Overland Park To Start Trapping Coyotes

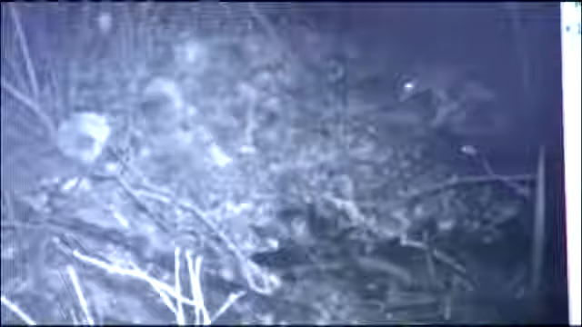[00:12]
Police believe this is the coyote that walked into a South Overland Park backyard last month and killed a nine-pound cockapoo named Dakota.